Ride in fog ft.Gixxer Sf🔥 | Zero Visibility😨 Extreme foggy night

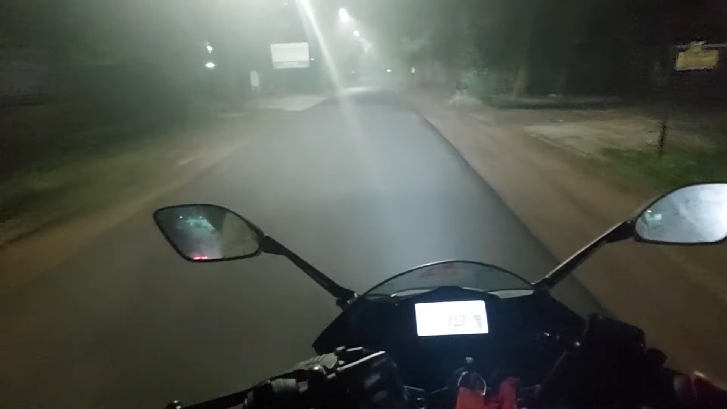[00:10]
एंड आज के तुम्हारा बाहर वेदर तो देखते ही पाच, पुरो कुआसा भरा, एकदम फॉग स्मॉग, एकदम पुरो दुर्गापुरे जाच्छे ताई अवस्था। और दुर्गापुरे एरकम अवस्था अनेक दिन पर हलो।
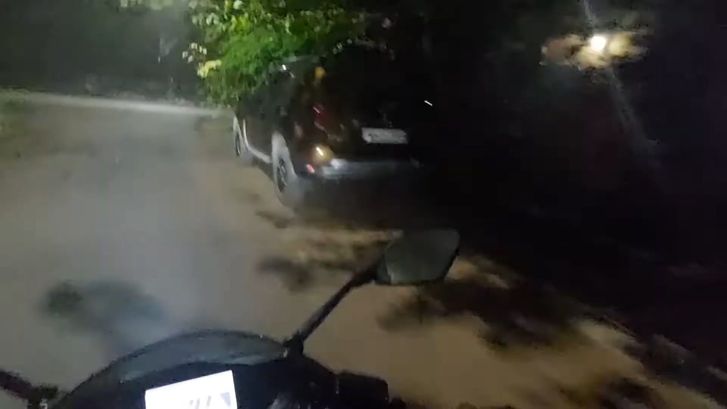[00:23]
एंड विजिबिलिटी पुरो नील, आज के विजिबिलिटी एकदम ही नहीं। तो यही कारण यकम अवस्था बसि दूर चालानोटा तो अबियसलि एक रिस्की हो जाए।
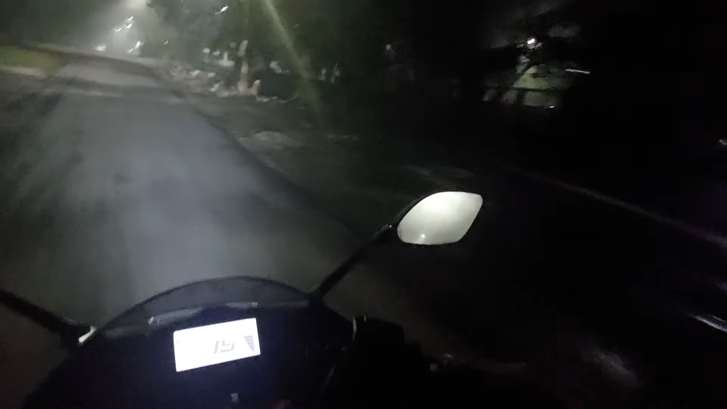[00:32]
बट हमार कि काज छिल एखन, से काजगुलर जो हमें एक बड़ोते हलो। तो हमें बसि दूर जाब ना, का एक्चुअलि मेडिसिन शपे जो से मेडिसिन शपटा थे कैकटा मेडिसिन के फिर आसब।
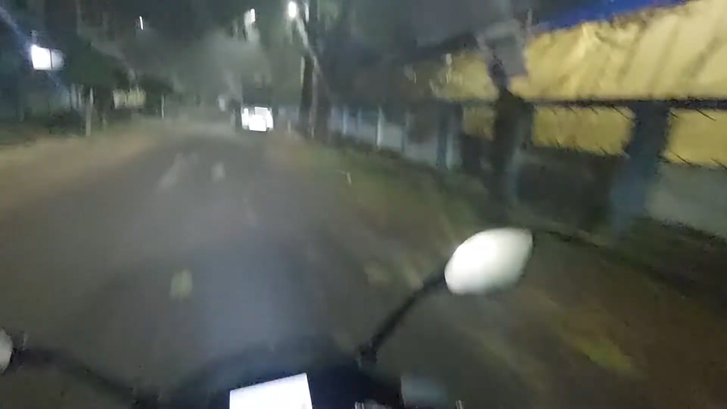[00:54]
मेन रोडर दिखे और भलो स्मोकटा बोझा जाखाना तो स्मोकटा नहीं।
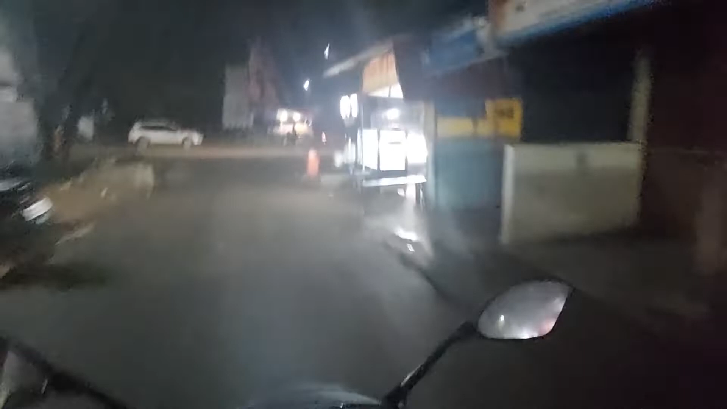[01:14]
তোমরা ক্যামেরায় কতটা দেখতে পাচ্ছ যাই না, বাট সামনে অনেকটাই।
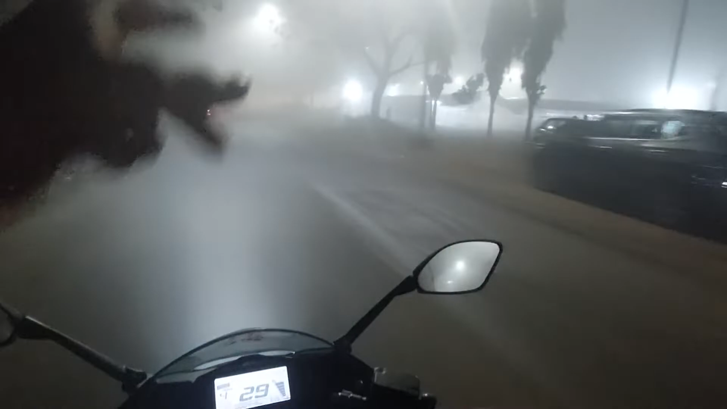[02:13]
এইখান থেকে স্ট্রেট রাস্তাটা গেছে, কিচ্ছু ভিজিবিলিটি নেই।
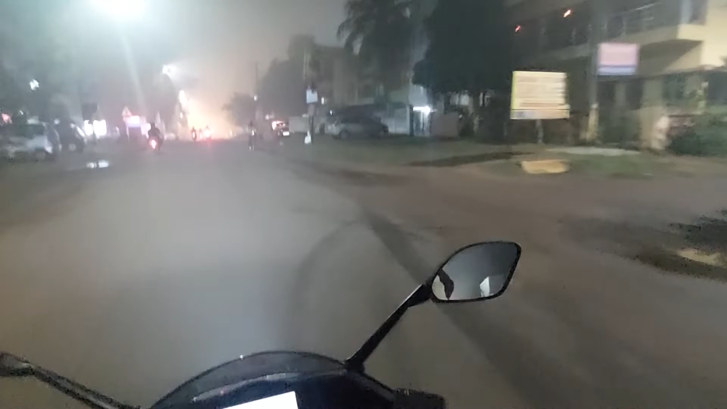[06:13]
সামনে অরেঞ্জ লাইটটা বেশ সুন্দর লাগছে।